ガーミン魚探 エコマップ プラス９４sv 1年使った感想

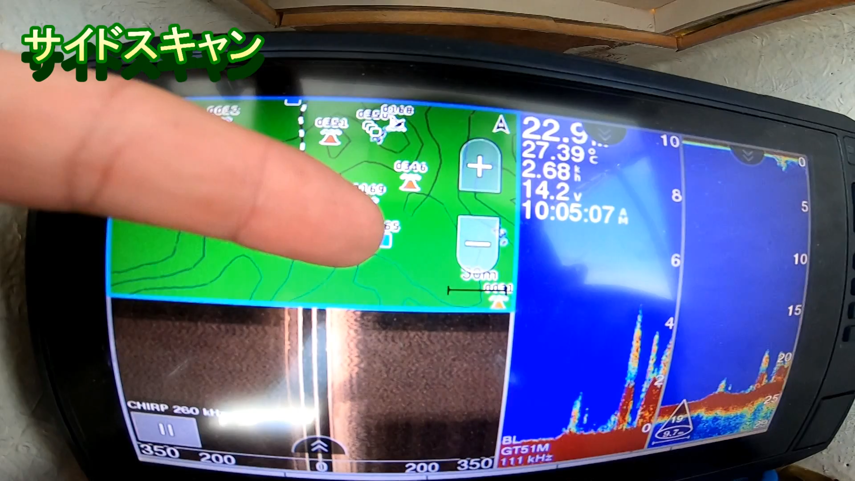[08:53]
On screen: water 27.39°C
ここら辺にポイントがついてましたね…365のところ…一応行くだけ行っています…
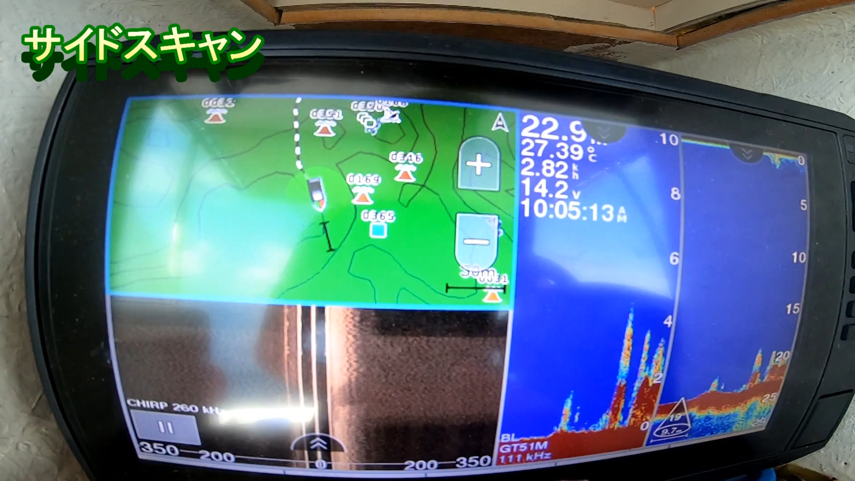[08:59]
On screen: water 27.39°C
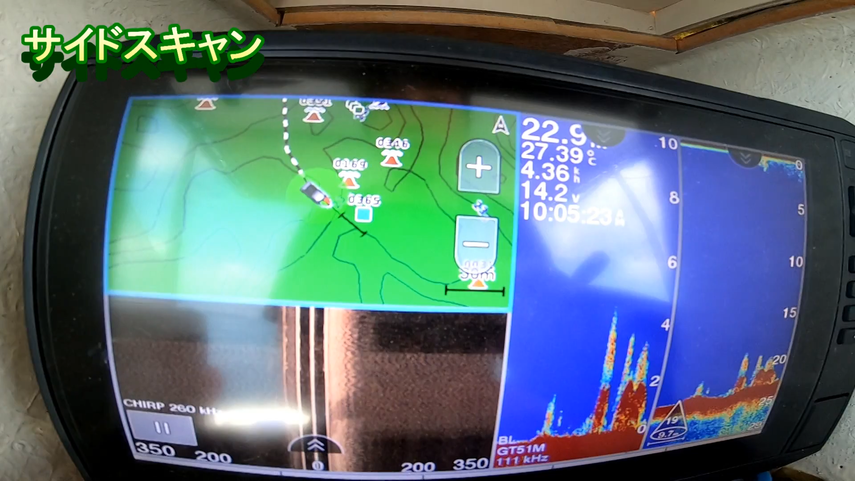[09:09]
On screen: water 27.39°C
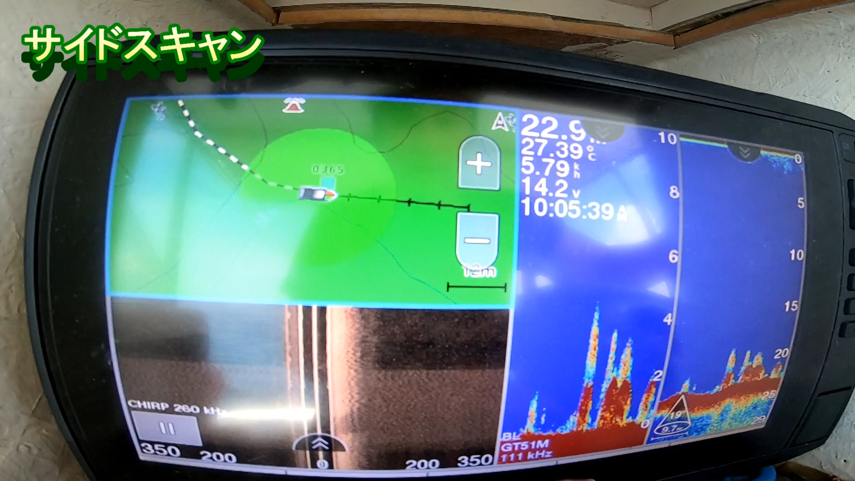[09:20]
はい、ここら辺…ちょっと…なんもないですね…
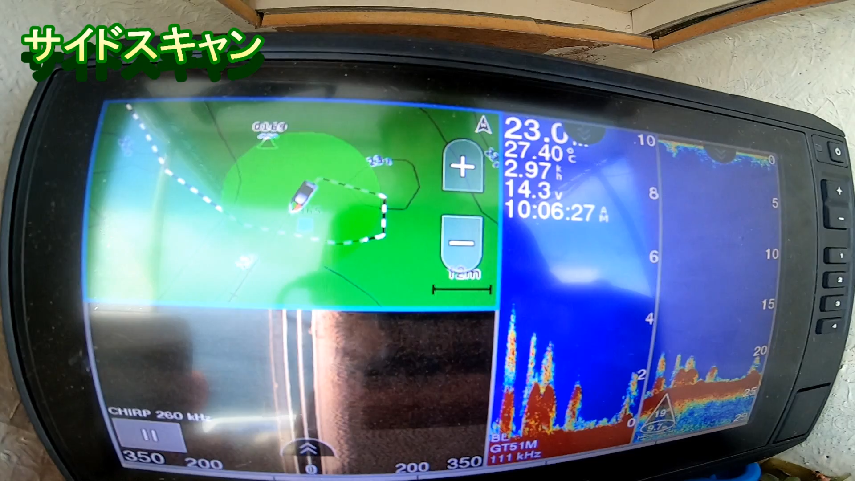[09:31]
ちょっとなんもなかったんで…今度は…もうちょいこれを変えてみます…レンジを…
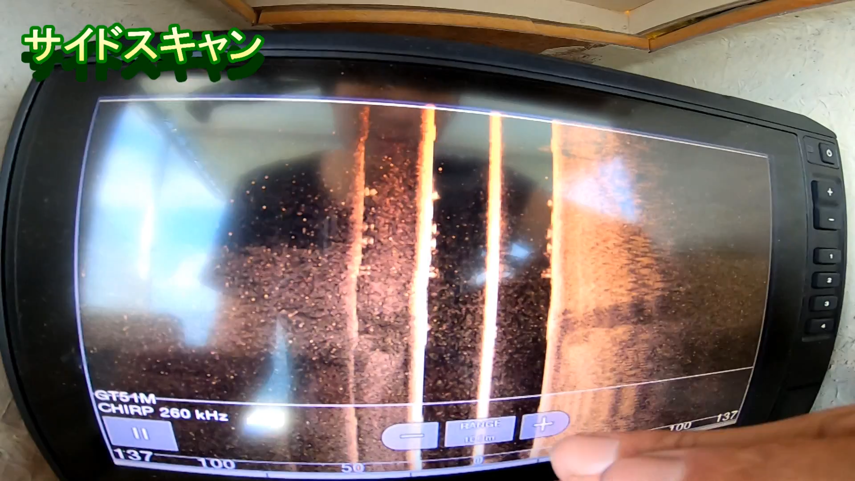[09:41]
100mぐらいのレンジで…やってみます…
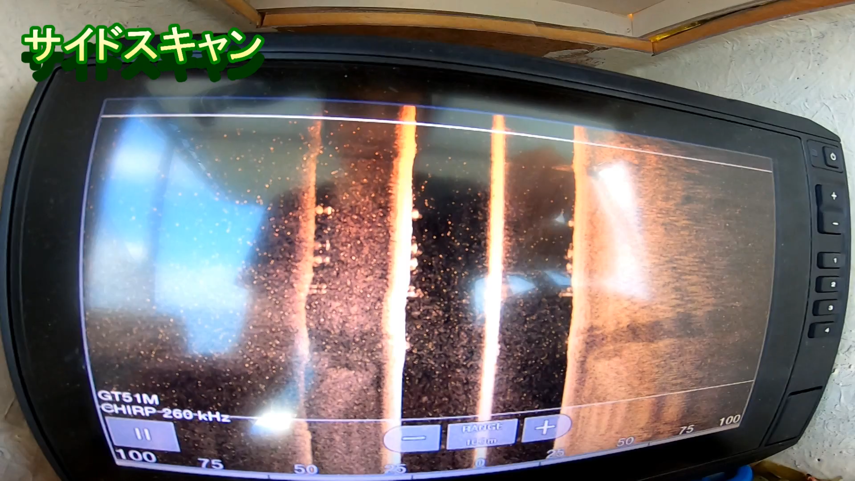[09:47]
はい…100mのレンジで…さっきの351の横を通ります…大体50mなんで…ここら辺…あ、違うこっちか…右側なんで…ここら辺に…ちょっと…より…ちょっと…なん…なんていうと…違いが…違いが…違いが…出てくるはずです…351の右側…
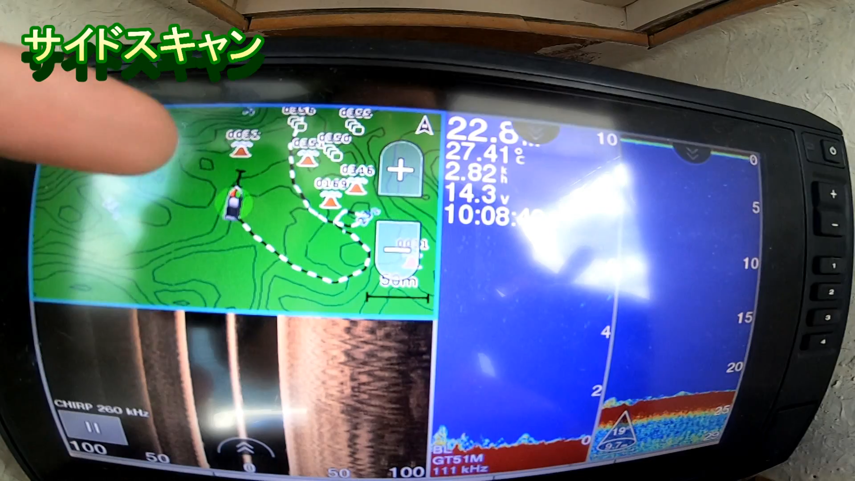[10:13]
On screen: water 27.41°C
左側を通る場合…今でも…今でもだいぶありそうなんだけど…来るか?違い…来るか?
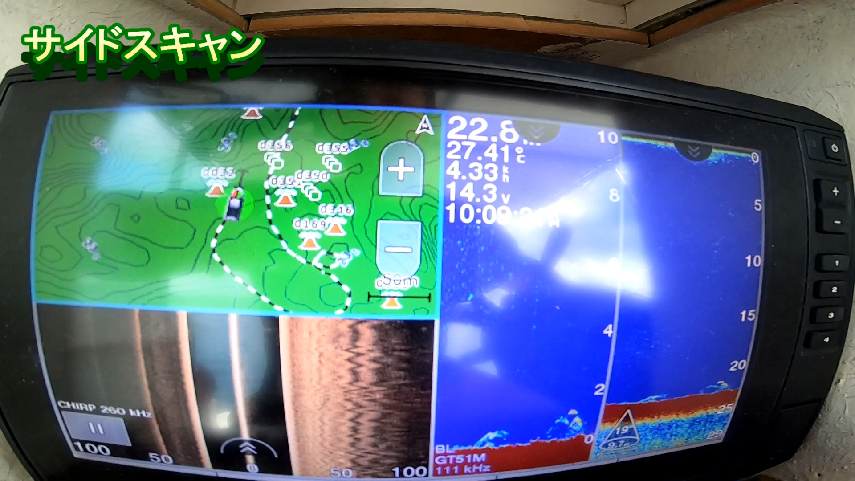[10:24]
On screen: water 27.41°C
あ…これから?ちょっとね…ちょっと…分からないかな…真下はちゃんと映っとる…真下のちょっとした反応は…
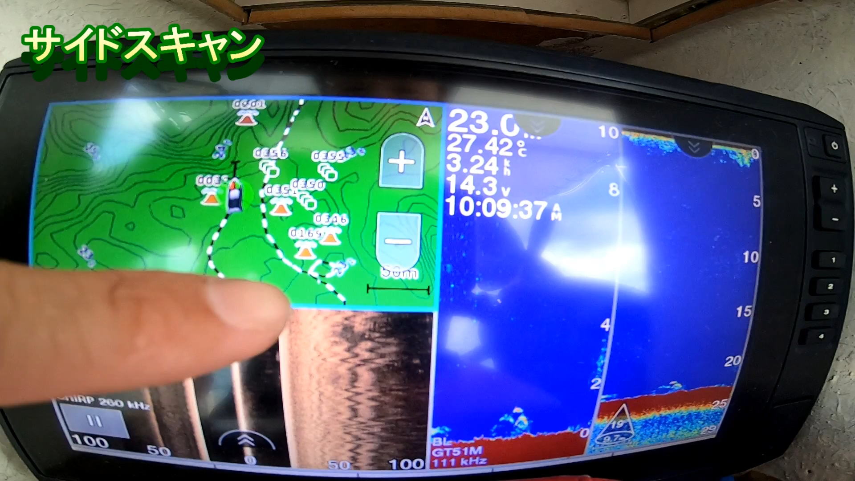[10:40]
これ…これなのでしょうかね…50m…ここら辺結構魚醤がいっぱいあるから…こういう風に映ってるのかな…
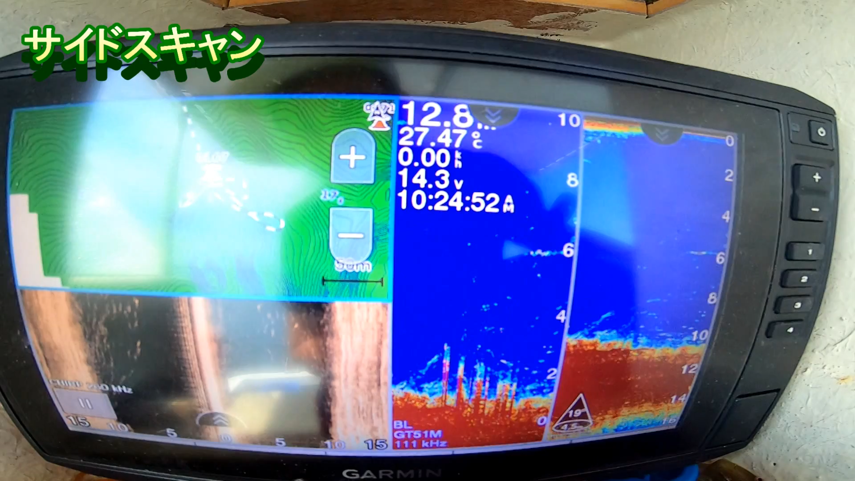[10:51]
次はだいぶ浅いところに来ましたね…
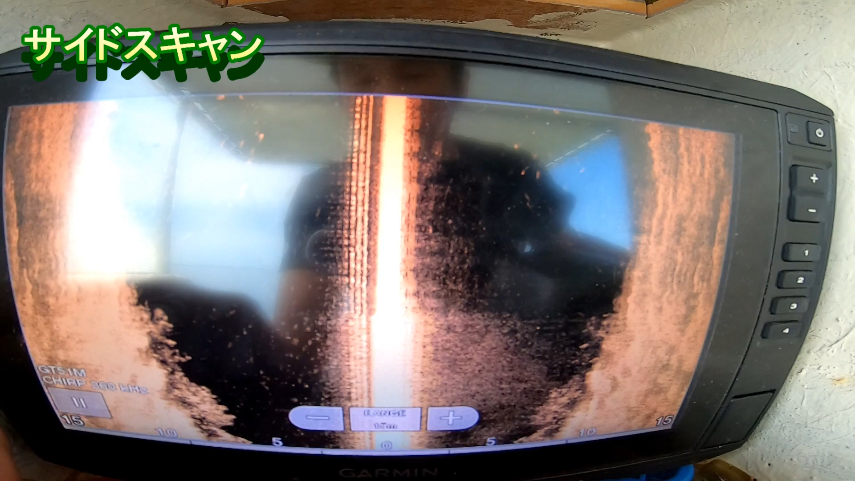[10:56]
浅いところ…海の中こんな感じになってますね…
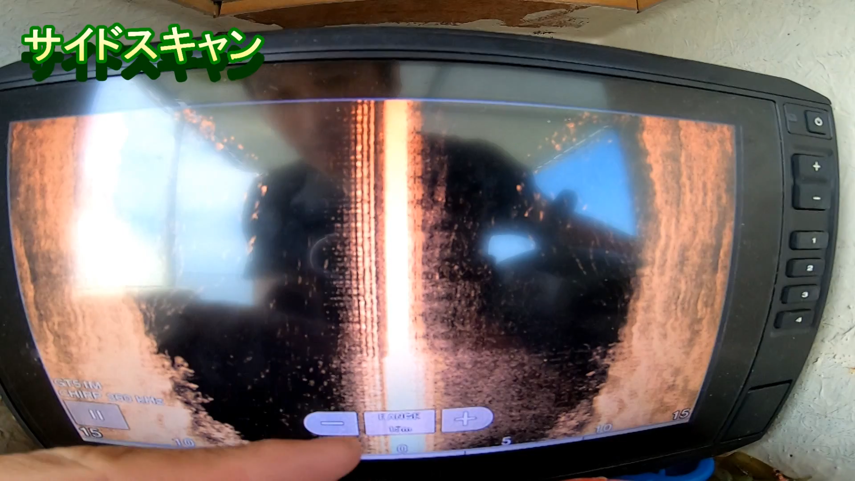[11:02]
レンジはだいぶ…小さくしました…15とか…20ぐらいで…
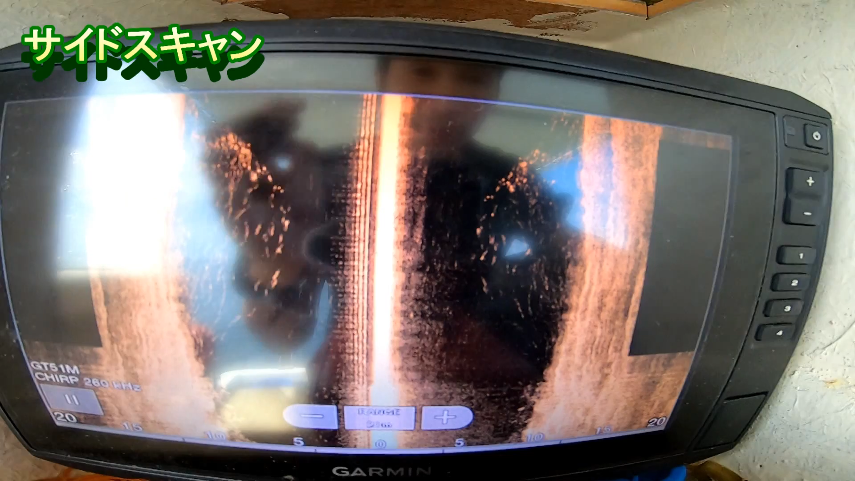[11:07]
ちょうどいいかもです…なんか…
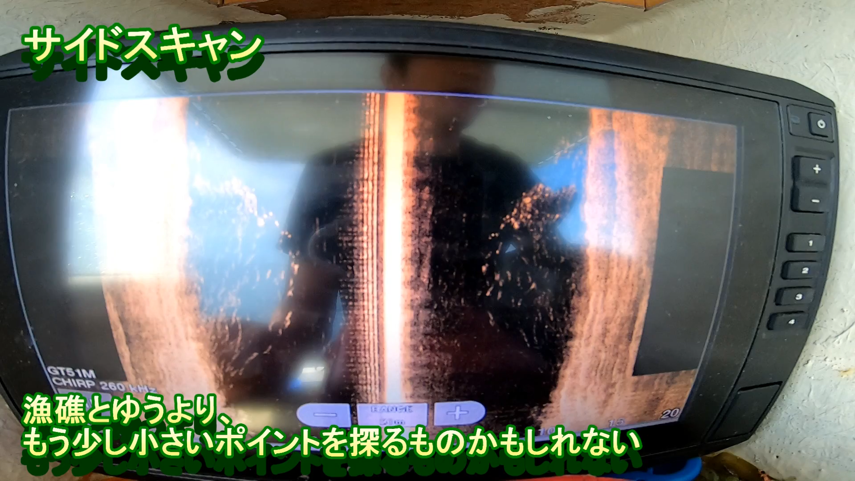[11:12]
目干しいやつがあったら…
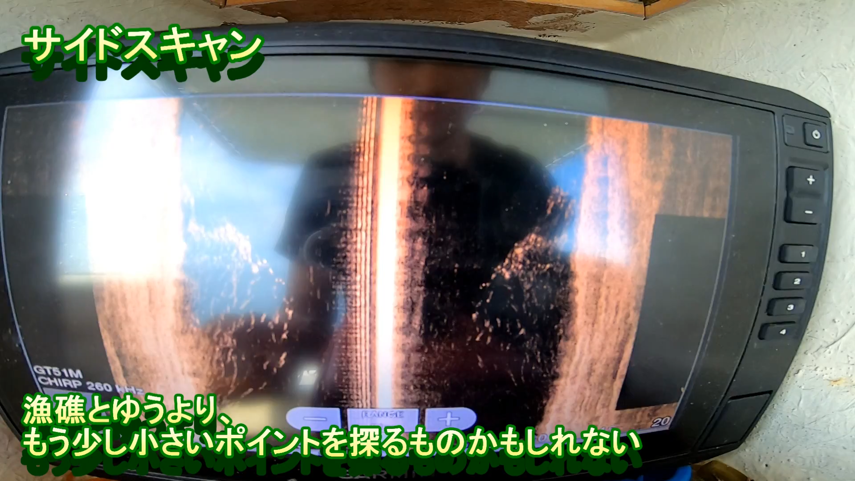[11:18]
チェックしてそこに向かいます…小さい…なんか…小魚が映ってますね…こっちには…ピッ!ピッ!